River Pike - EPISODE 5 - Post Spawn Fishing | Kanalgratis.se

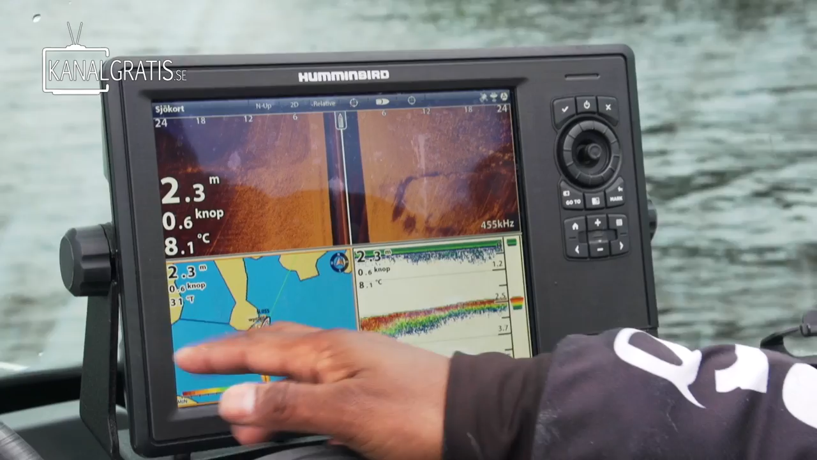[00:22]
On screen: depth 2.3 m, water 8.1°C, speed 0.6 kn
We got the current coming this direction. Look at that, look at that! That's a fish! We're keeping the boat on 7 meters of depth.
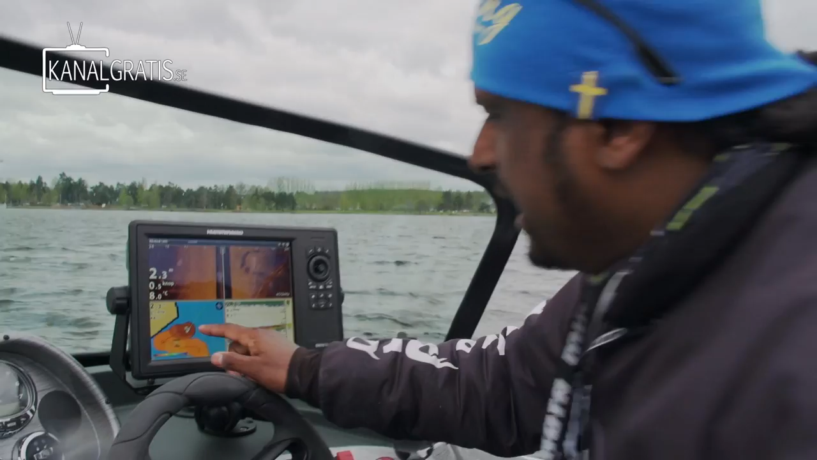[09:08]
Right now we're anchored on 2,3 meters here. We came in from this way and we know you can see on the outer chart here that this is a shallow and this is the deep end.
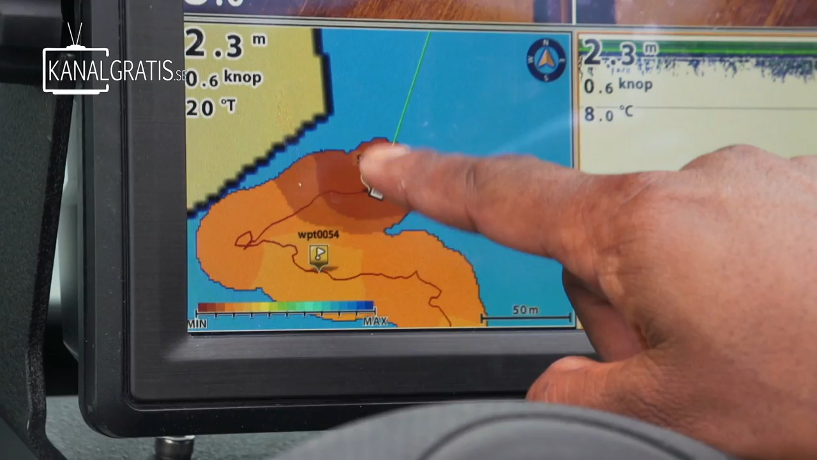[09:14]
On screen: depth 2.3 m, water 8.0°C, speed 0.6 kn
We got current coming this direction and it creates
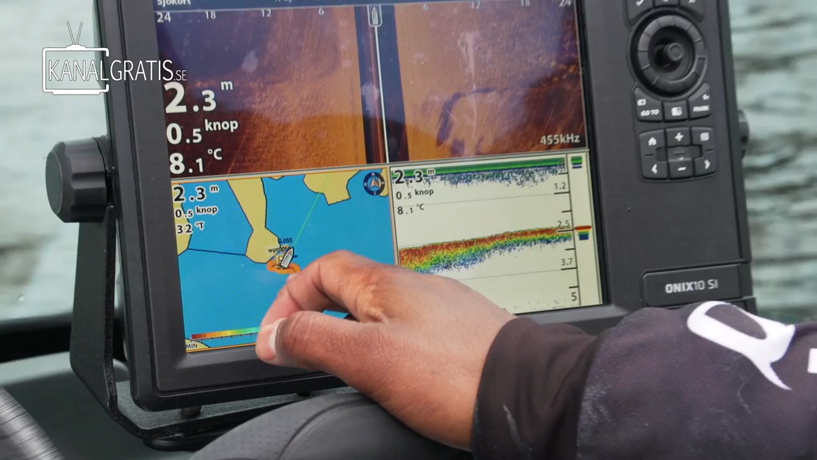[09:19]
On screen: depth 2.3 m, speed 0.5 kn
the eddy here and the fish spawn in this area and in this areas.
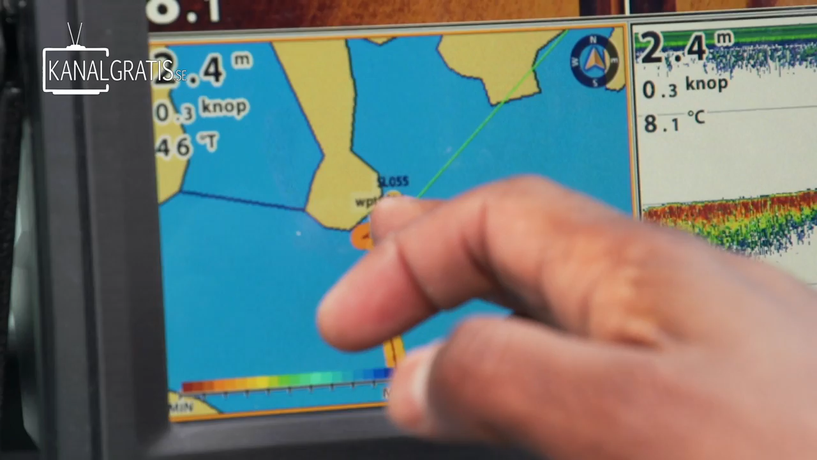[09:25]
On screen: depth 2.4 m, water 8.1°C
So we found bream over here and so therefore you know it's a textbook example.
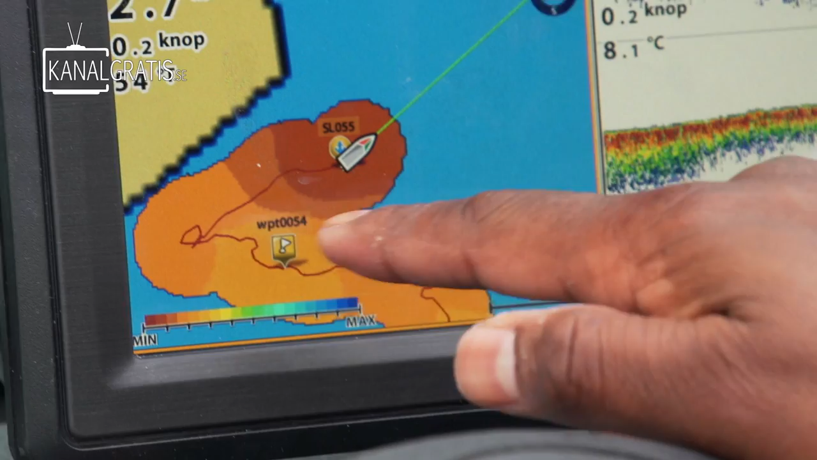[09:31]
On screen: water 8.1°C
And we came in, we marked a huge fish on the sonar there, drifted over it and we saw another couple of fish in the deeper end but it
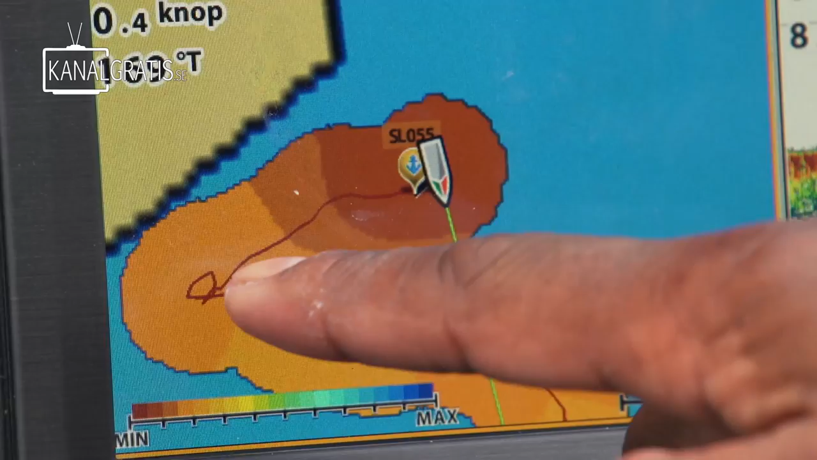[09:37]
was in the deeper end over here that I had that take. We can see the fish on the sonar, big echoes and they're a bit risen over the bottom.
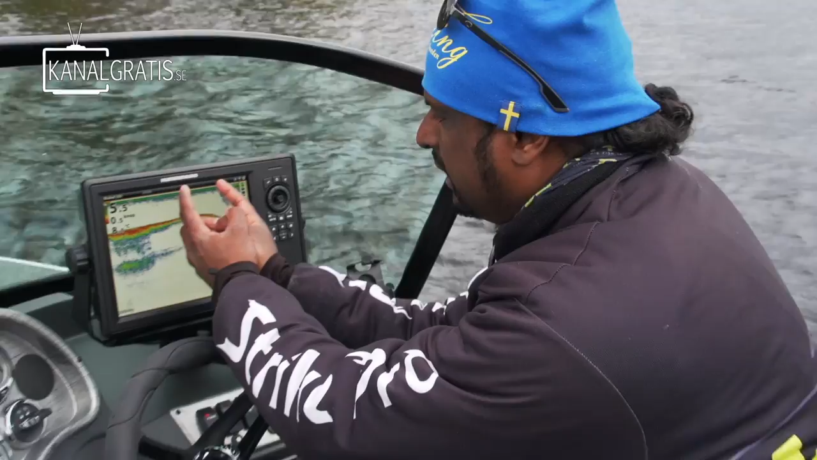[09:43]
50 centimeters to one meter standing on top of the bottom.
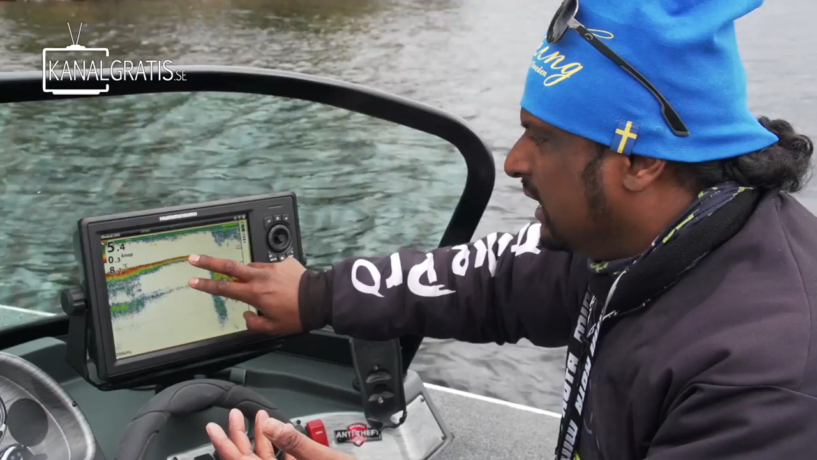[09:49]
That means that the fish are feeding actively at the moment. That means no more talking and more fishing.
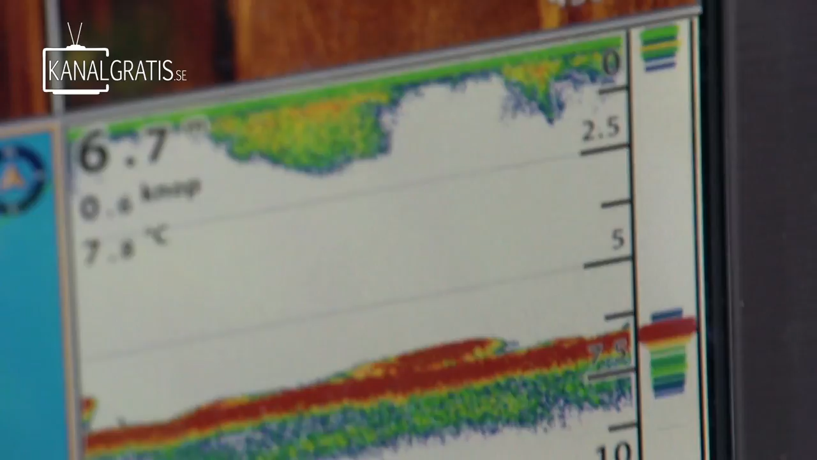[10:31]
That's a fish. That's, that might, yeah. See that? That's a fish. One thing that I've done with this slur that I caught a big fish on is that I have inserted a Bauer rattle, we call it.